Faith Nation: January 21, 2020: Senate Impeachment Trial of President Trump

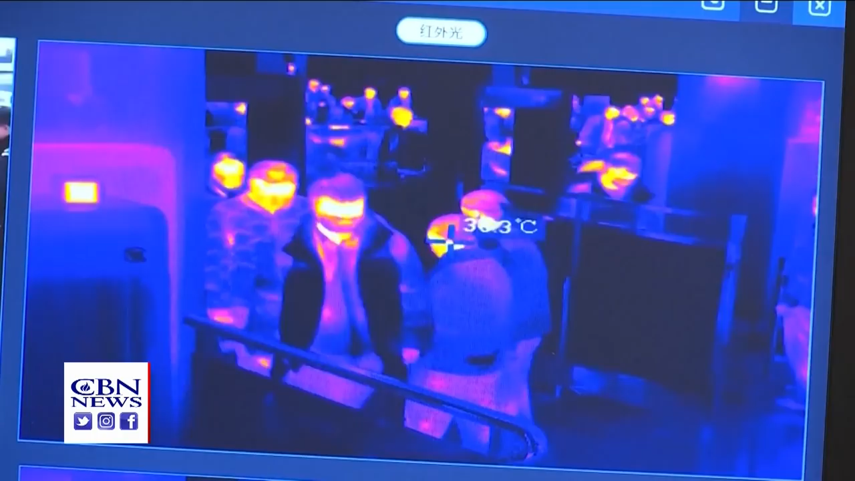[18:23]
This is forcing countries in Asia to check body temperatures at airports and railway stations, like this one in Hong Kong.